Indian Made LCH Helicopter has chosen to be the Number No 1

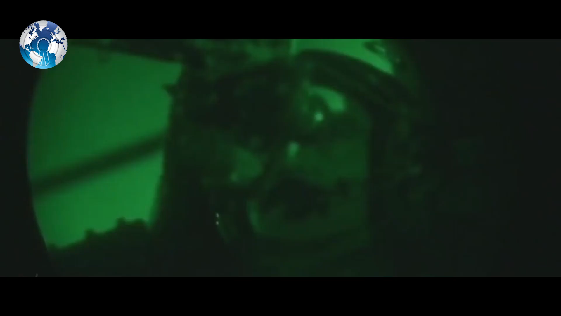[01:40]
Equipped with a helmet-mounted sight and a forward-looking infrared sighting system, LCH pilots can now detect and destroy any target on the ground or in the air.